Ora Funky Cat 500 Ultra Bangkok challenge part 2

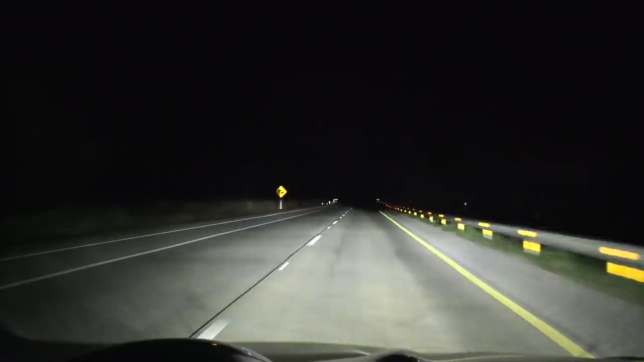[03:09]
But I'm going to show you guys the headlights. The window has no tint. Boom. Look at it. Wow. Holy macaroni. The headlights are great. Wow. They have good spread. Even the low beam has good spread. Look at this. Low beam has really good spread. High beam also. Boom. And powerful. Wow. This is really good headlights. Way better than the MG.